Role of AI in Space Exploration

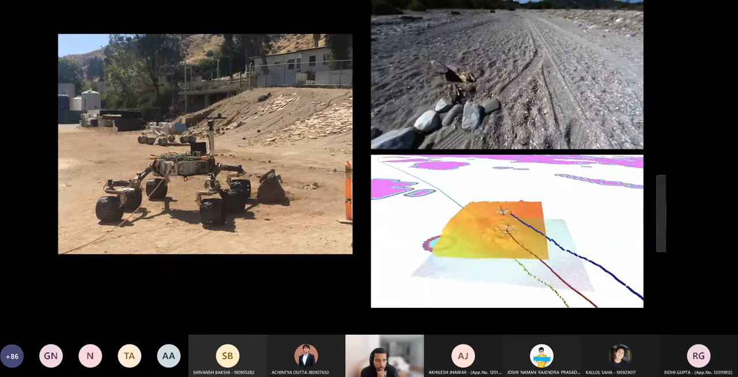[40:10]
And this, this is something we did a few months ago, where we've been now doing very long range drive tests. So this is a region behind JPL where we've been taking the algorithms, validating them,
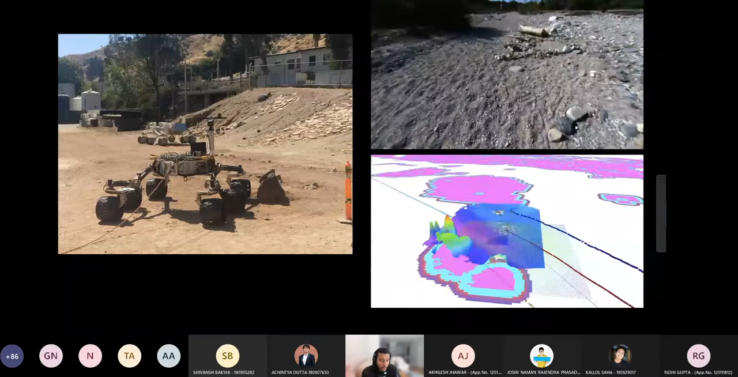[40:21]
running them for kilometers and kilometers for multiple days and testing the extent of how well those algorithms perform. We studying those breaking points. And that's what we've been doing.